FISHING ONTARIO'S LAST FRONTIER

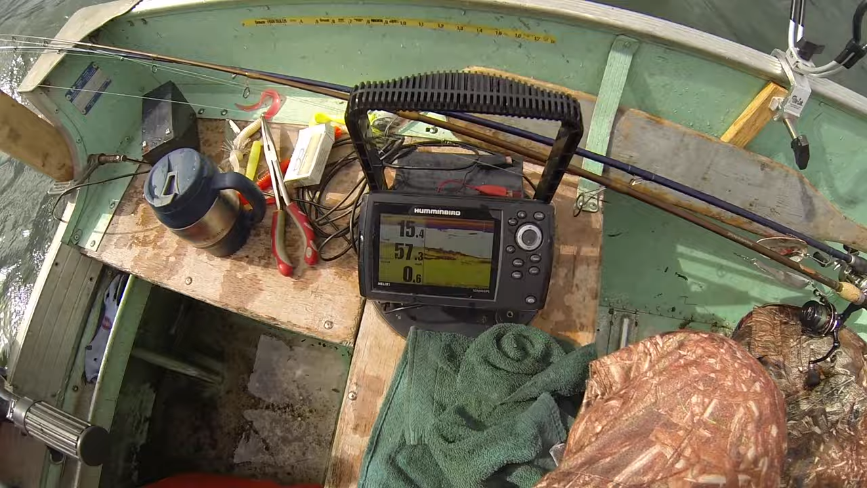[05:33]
We dropped off the flat a little bit, 15 feet of water, but there's still tons of pike out here. Watch.